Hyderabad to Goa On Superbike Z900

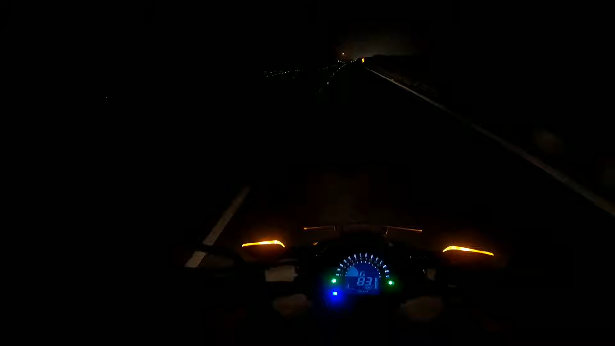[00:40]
आज सुबह होने वाली है, 4:44 हो गए और मैंने अभी 50 किलोमीटर पूरे कर लूँ कर चुका हूँ। मैं बात भी नहीं करना आ रहा बिकॉज सर्दी बहुत पड़ रही है और मैं ग्लव्स नहीं पहना बिकॉज मेरे को हाथ पे थोड़ा इन्फेक्शन हुआ है।
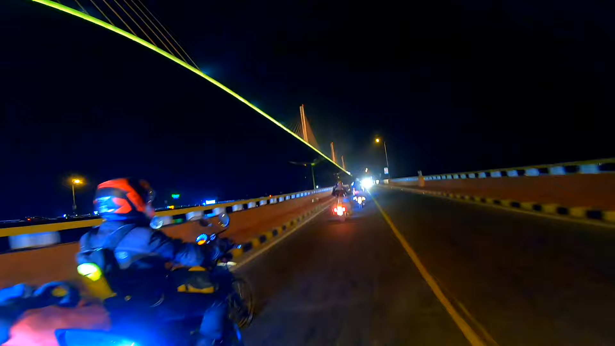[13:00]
क्या खूबसूरत दिख रही भाई, अब सिटी का नाम क्या है आपको थोड़ी देर में बताता हूँ। मेरे लिए भी पहला एक्सपीरियंस है ऐसे बाइक पे आना। क्या खूबसूरत दिख रहा है यार,